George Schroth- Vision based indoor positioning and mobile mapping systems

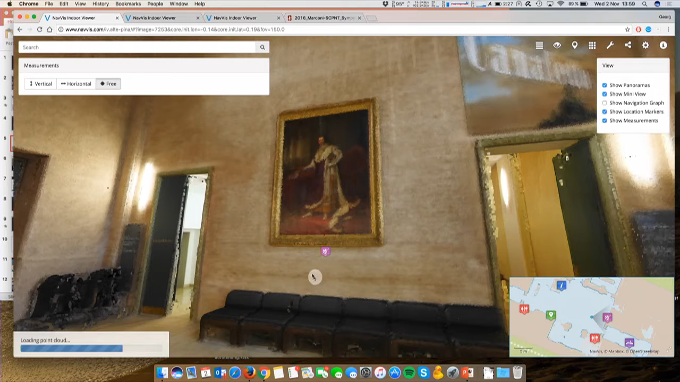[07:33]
I'll just right-click here. And then you just right away find out what the diameter of this painting is. And, of course, you can use the 3D geometry for many more stuff.
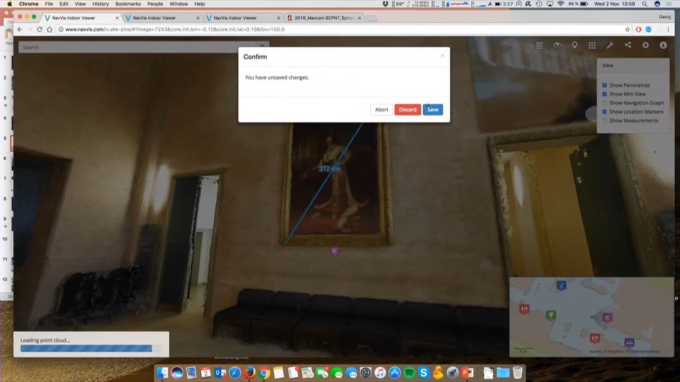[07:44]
And the interesting part about this is actually that there's quite some technology behind to make this possible, to render,
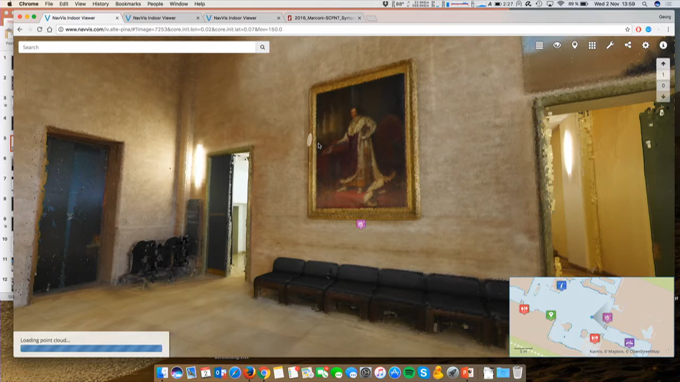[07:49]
like, these billions of points that have been recorded, 3D points, by the trolley into my browser. And if I rotate here, you will see quickly how, actually, the granularity will get finer and finer. It just streams this point load into my browser. That means I only have to download into my client the things that I really look at. And also, only these parts have to be rendered, which actually allows me to look at this powerful data now from a regular PC. And even a smartphone can do it now. So while we used or needed very specialized software and very powerful machines with very strong GPUs,
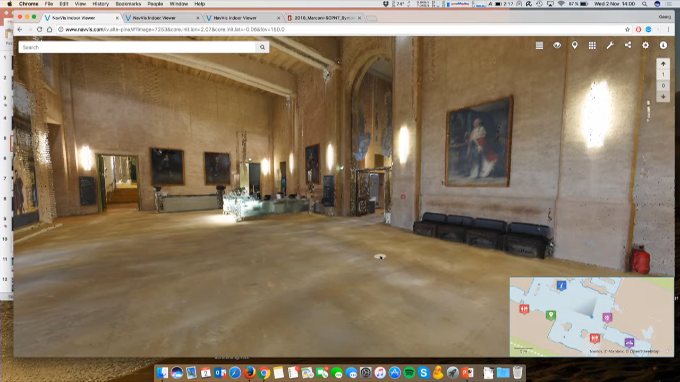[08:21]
now this can be done even on your smartphone based on the technology. So what you can also just do, to give you a little bit of an overview, I can just fly out of this building here.
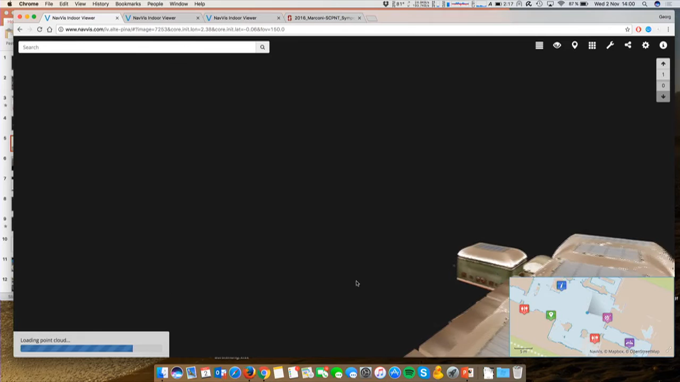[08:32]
Oops. So here you go.
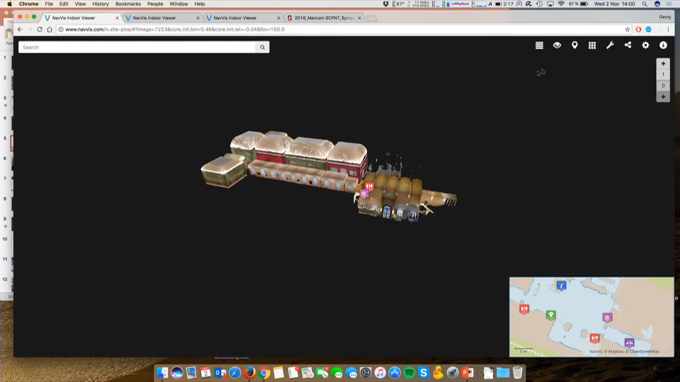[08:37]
As you can see the whole building, I will just add the rest of the building here, and I will stream that in there as well. So you can see how fast the whole building can be loaded. This, actually, this museum has been mapped in two hours, just to give you an idea of how fast and scalable the mapping system, the small mapping system can be.
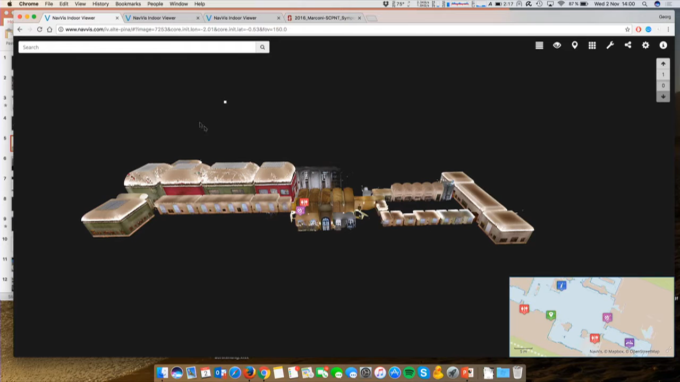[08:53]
While this is a relatively small scenario, I would like to switch to another one, which is actually the Technical University of Munich. So I can also look around as I want.